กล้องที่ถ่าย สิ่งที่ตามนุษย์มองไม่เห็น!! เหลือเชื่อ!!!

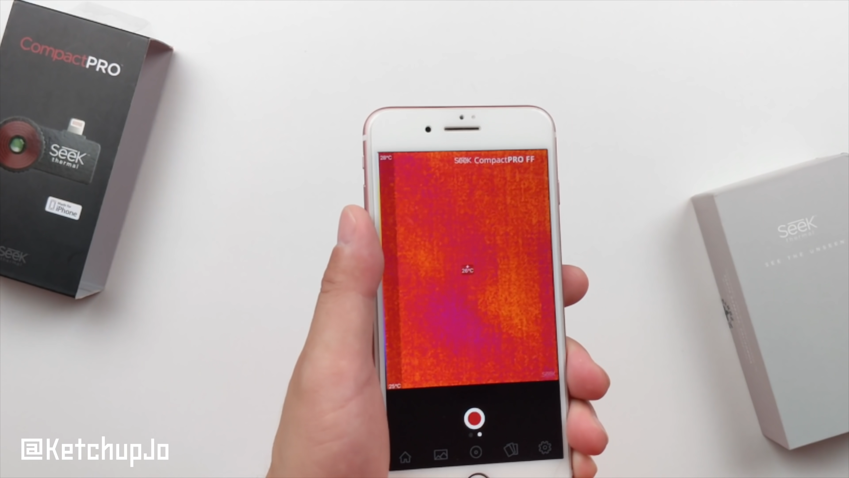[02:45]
บตอนนี้นะครับจะมองเห็นได้หน้า Setting นี้นะครับเราสามารถเปลี่ยนโหมดหลายๆ แบบได้แล้วเรามองเห็นจุดตรงกลางนี้นะครับมันจะขึ้นอุณภูมิอยู่
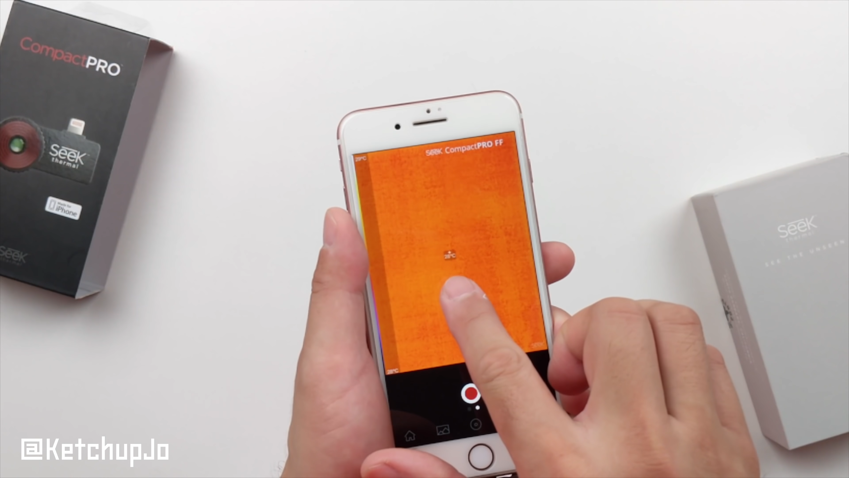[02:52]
อุณภูมิตอนนี้นะครับประมาณ 28 องศา Celsiusแล้วดูนะครับตอนนี้โต๊ะไปโต๊ะขาวๆถ้าผมเลื่อนมือเข้ามาดูนะเดี๋ยวนะผมกดอัดเอาไว้ด้วยดูนะครับถ้าผมเลื่อนมือเข้ามานะ
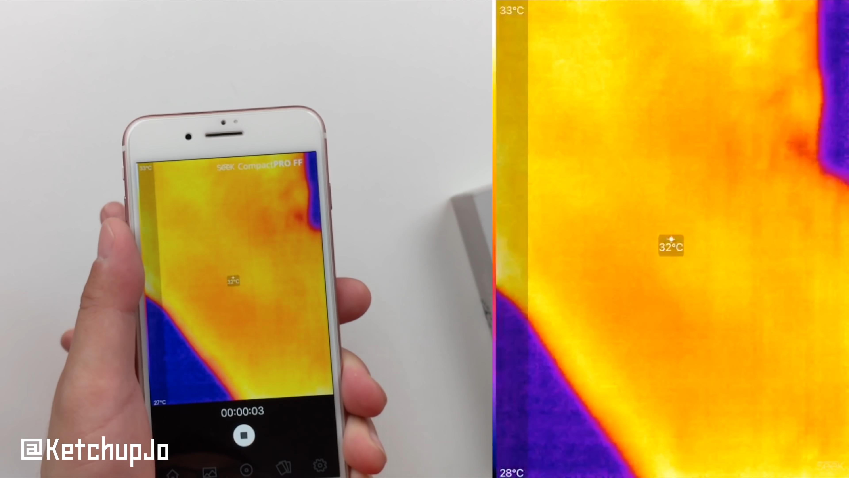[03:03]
On screen: spot 32°C, scale top 33°C
เห็นไหมเห็นมือผมไหมครับ
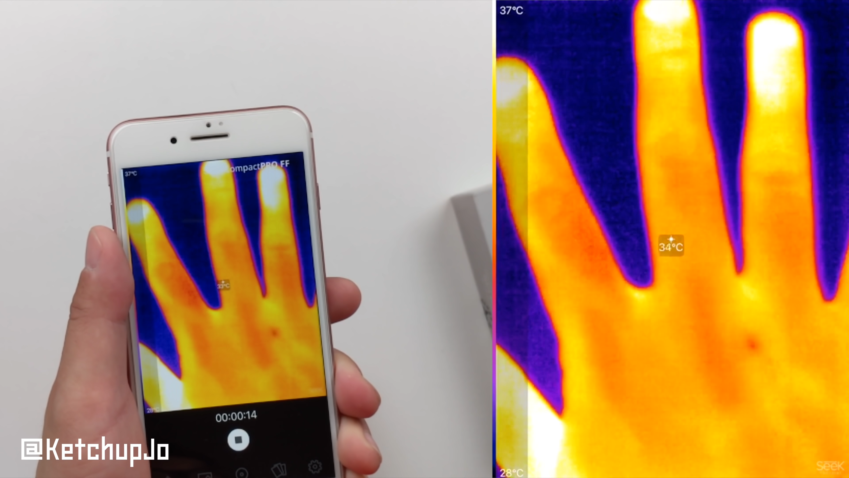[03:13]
On screen: spot 34°C, scale top 37°C, scale bottom 28°C
3 2นี่นะ dlatego ที่หน้าสนใจ คือตอนนี้เต้าถ้าผมเอามือออก評ume ต้โต้ขบขาว ไม่ได้ทำอะไร
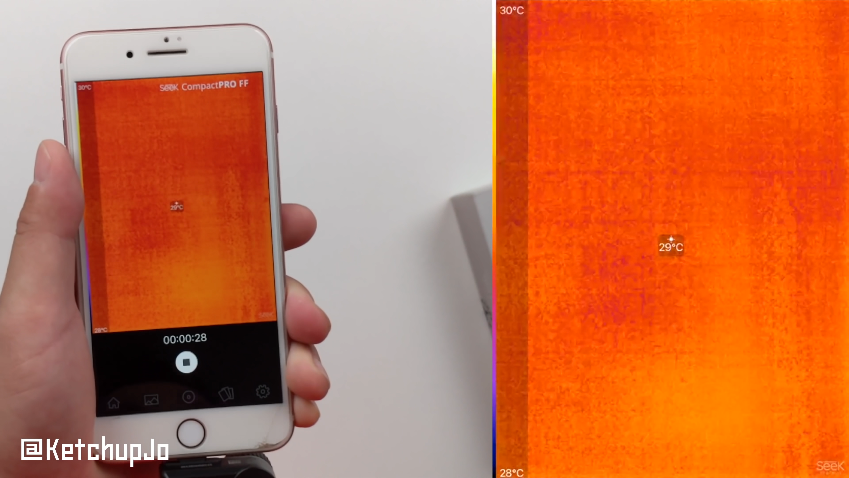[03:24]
On screen: spot 29°C, scale top 30°C, scale bottom 28°C
แล้วดูถ้าผมเอามือวางไว้มองเห؟
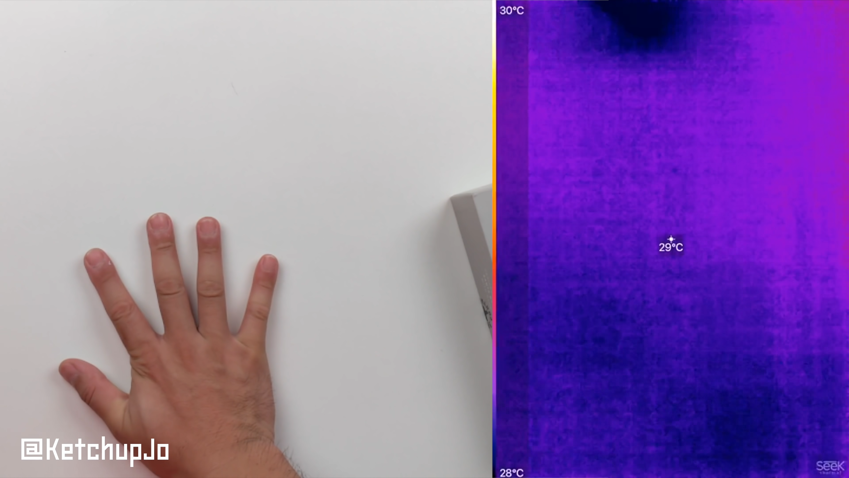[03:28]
On screen: spot 29°C, scale top 30°C, scale bottom 28°C
ในกล้องธรรมดา
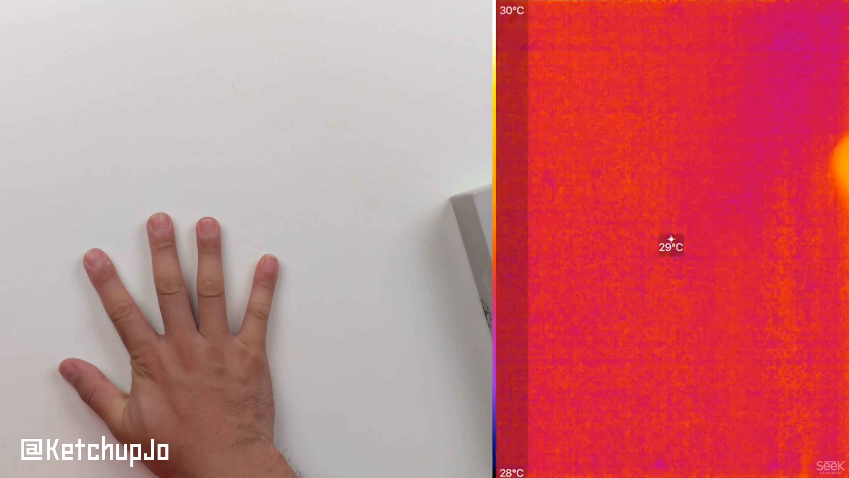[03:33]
On screen: spot 29°C, scale top 30°C, scale bottom 28°C
ผมไม่ได้ทำอะไรเอามือวางไว้ defAnts wirdแล้วพอเลื่อนกล้องเข้ามาถ้าผมเอามือออก Year 2 3พอได้umu
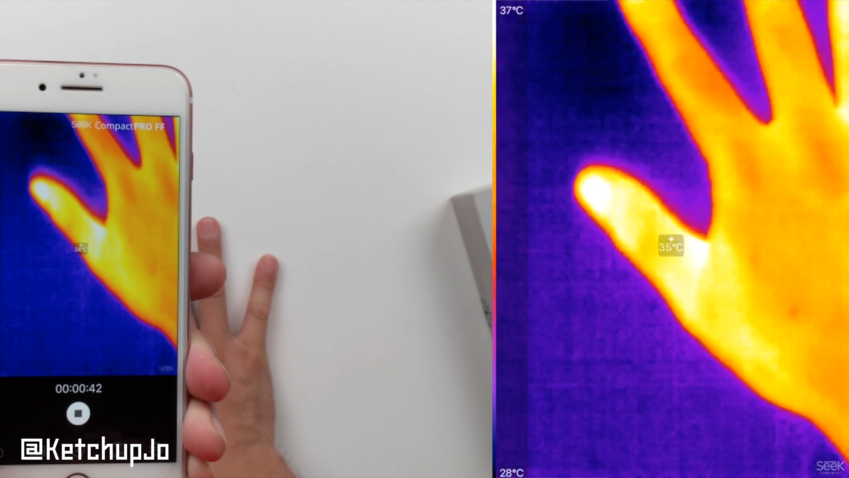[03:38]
On screen: spot 35°C, scale top 37°C, scale bottom 28°C
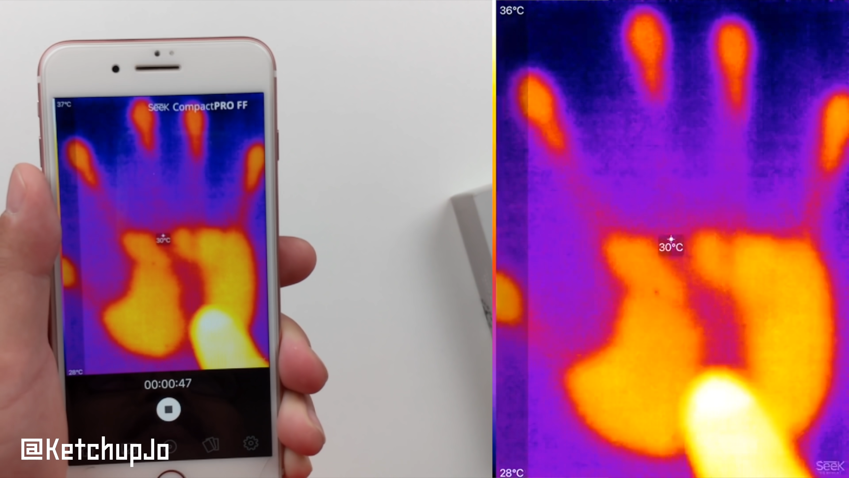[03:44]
On screen: spot 30°C, scale bottom 28°C
เป็นรอยฝ tar มือแล้วมันยังมีอุณภูม06 นะครับเพราะอุณภูม06 อยู่บนฝ่ามือผมเนี่ยเปลี่ยนทำให้อุณภูม곳ى Renaissance นี่
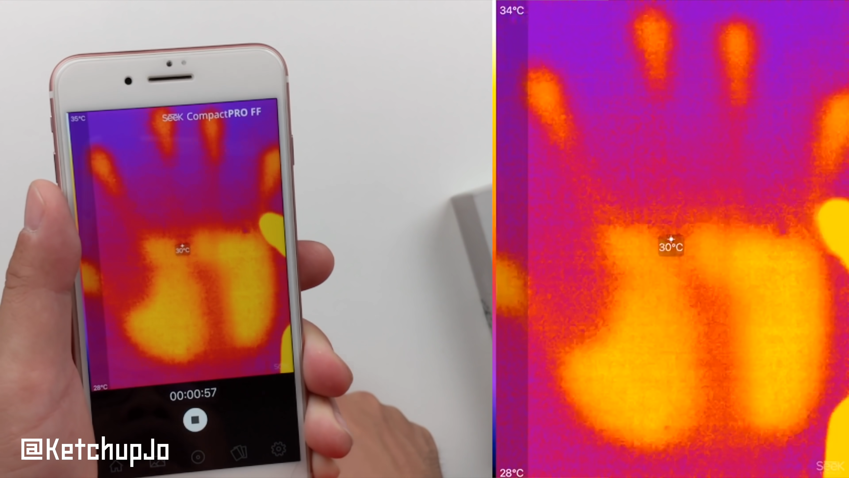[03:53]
On screen: spot 30°C, scale bottom 28°C
นะครับมันสูงขึ้นมันก็เลยเป็นรูปฝ่ามือแบบนี้ซึ่งแม้กันทั่งตาเรานะครับกล้องเน昂ย
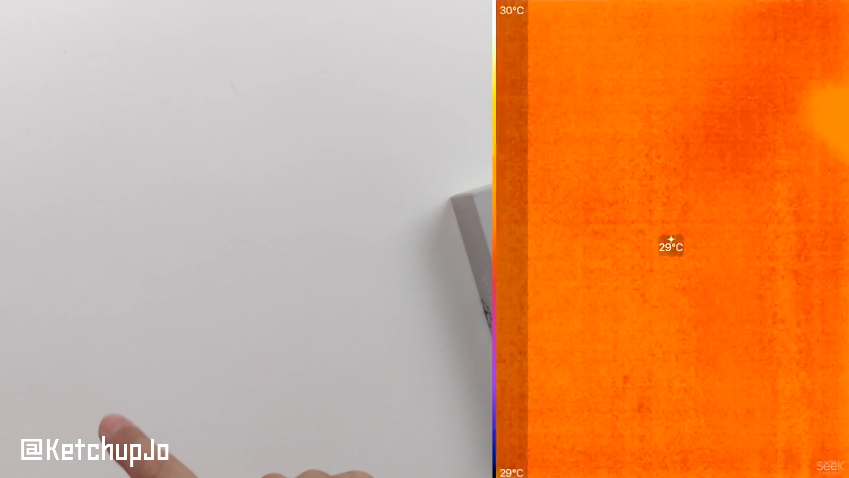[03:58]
On screen: spot 29°C, scale top 30°C, scale bottom 29°C
ังม้อไม่เห็น แล้วเราก็ม้อไม่เห็นด้วยมือผมก็เป็นแห้งแห้งธรรมดา